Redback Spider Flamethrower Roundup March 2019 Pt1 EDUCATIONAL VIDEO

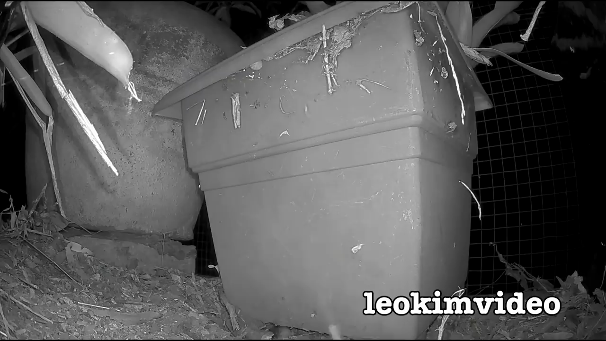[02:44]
the redback spider making its wondrous web it was actually quite miraculous to see but i also witnessed when i watched that video that is quite a mature redback spider there's egg sacs there there's also a male it's a nightmare so the female is underneath there